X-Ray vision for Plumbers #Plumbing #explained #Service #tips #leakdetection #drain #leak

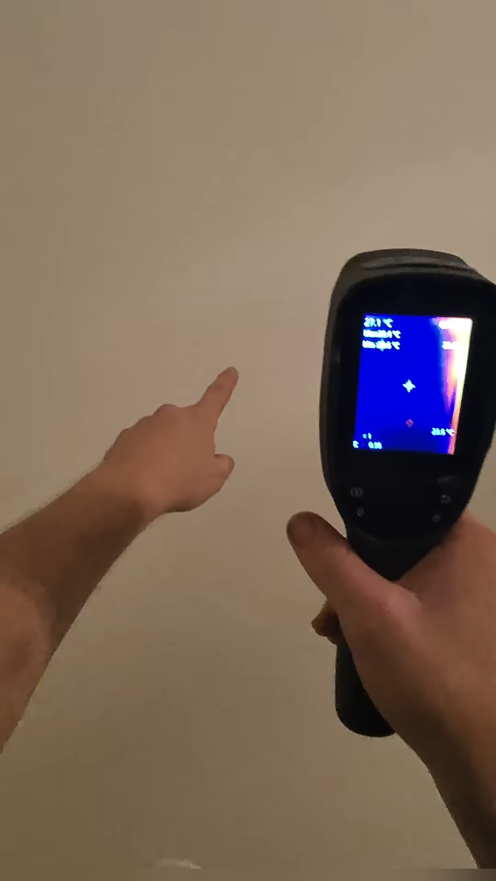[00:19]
So after checking to make sure the toilet was not leaking, I went upstairs and I ran hot water down the lav sink.
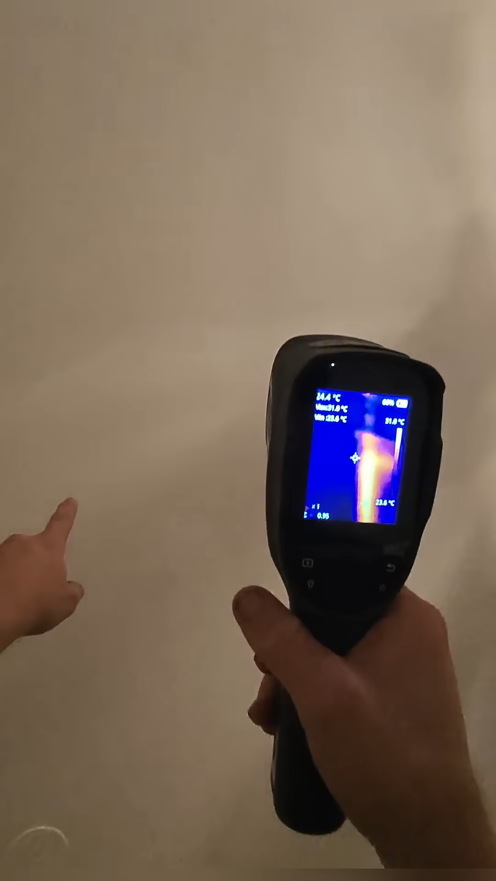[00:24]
I do this so I can map out the drain lines in the wall with my
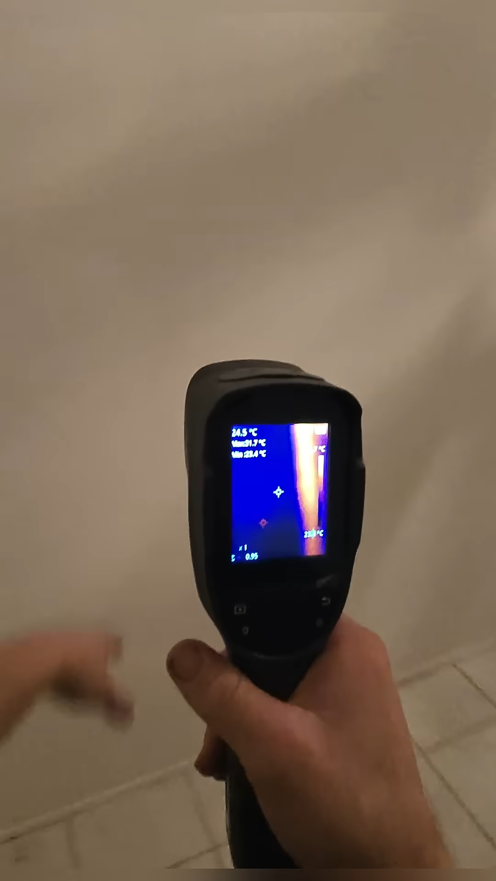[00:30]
On screen: spot 24.5°C
thermal camera and get an idea of whether or not this is actually a drain leak, possibly a cracked cast iron drain line.
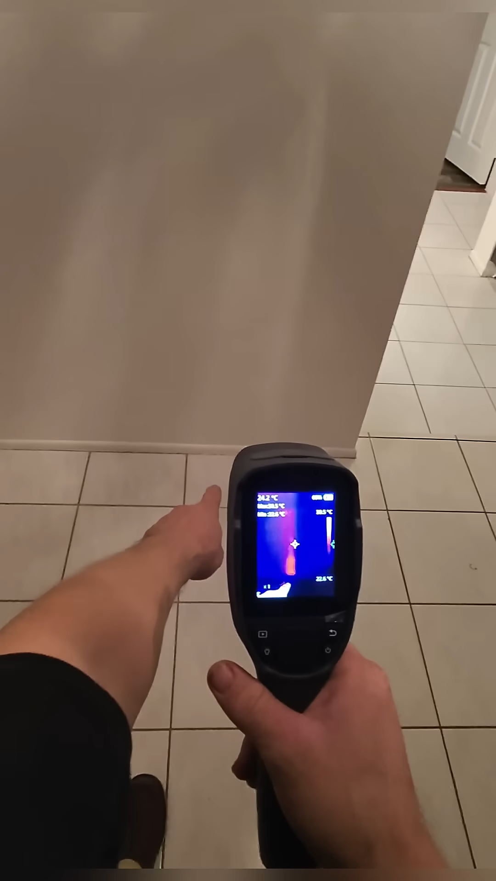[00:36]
And sure enough, the water was pooling right behind where that 3 inch drain stack comes down the wall,
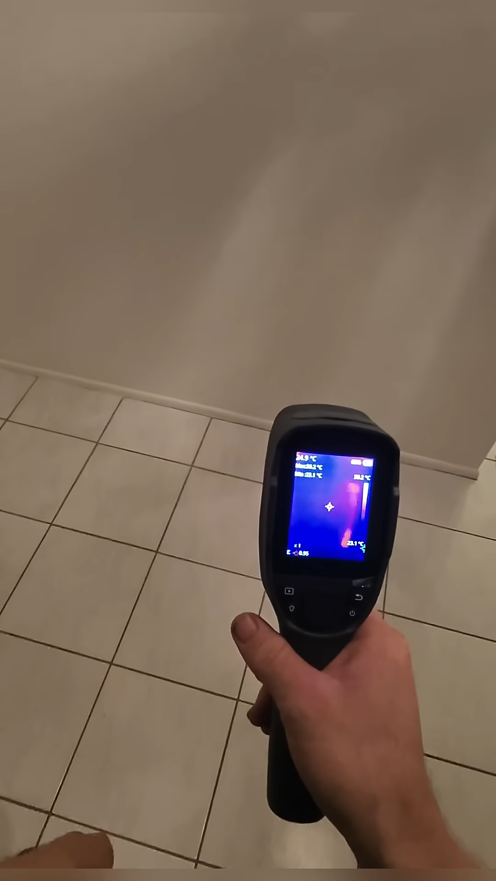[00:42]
which makes a lot more sense because that upstairs bathroom is